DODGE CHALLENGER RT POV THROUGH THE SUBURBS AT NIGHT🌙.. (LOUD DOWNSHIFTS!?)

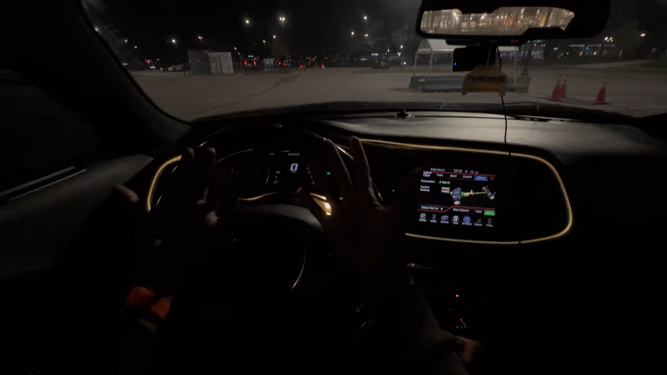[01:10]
I hope y'all boys can see and shit, man. But without further ado, let me just cut on this light and shit, just so we can have a little bit of extra lighting for y'all.
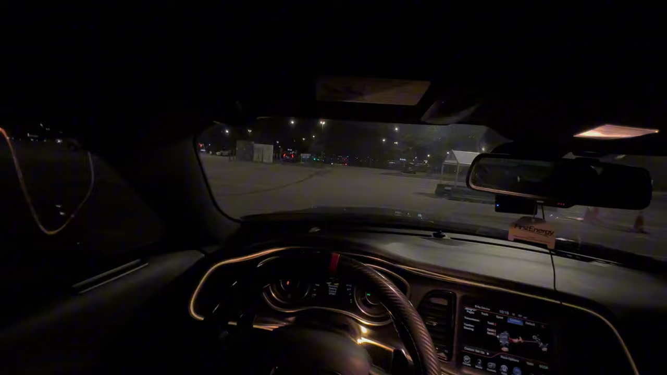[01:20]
But let me throw it in sport mode. And when I get on darker streets, I'll cut on the light.
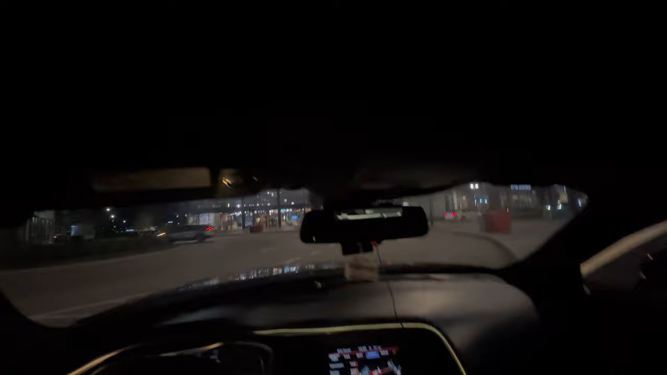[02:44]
Y'all can see. Y'all can see it look good outside if y'all can see that, you know.